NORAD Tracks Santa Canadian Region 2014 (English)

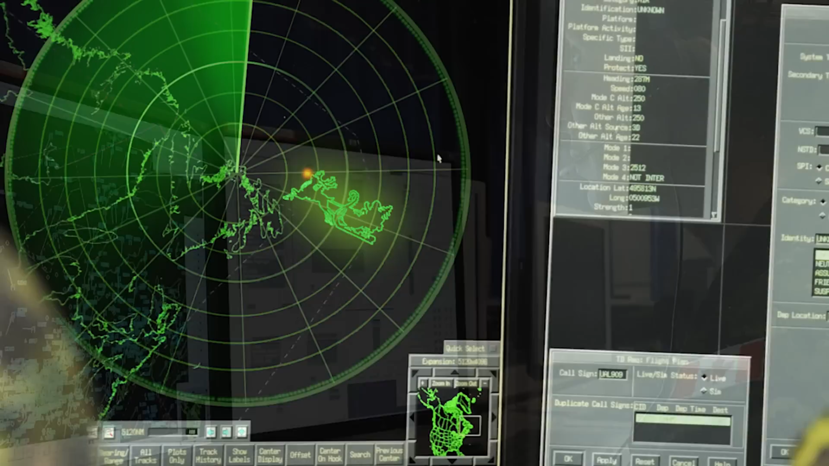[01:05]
closely monitor their radar systems to make sure Santa and his reindeer are not delayed on their way to your home on Christmas Eve.